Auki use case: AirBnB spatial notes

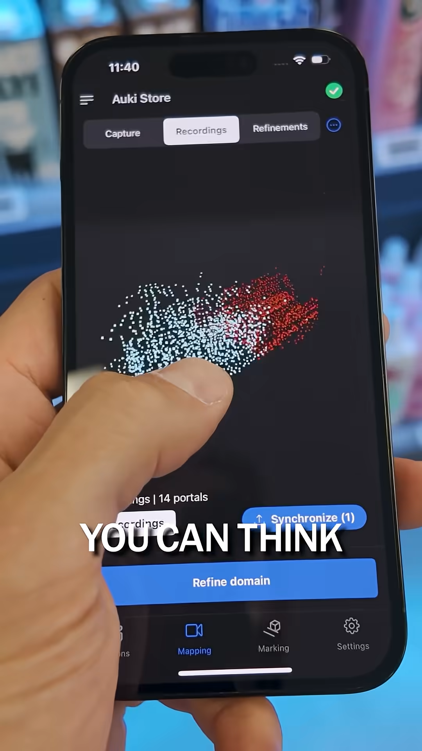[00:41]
You can think of the Aukey domain like a 3D map of your property, layered with digital information.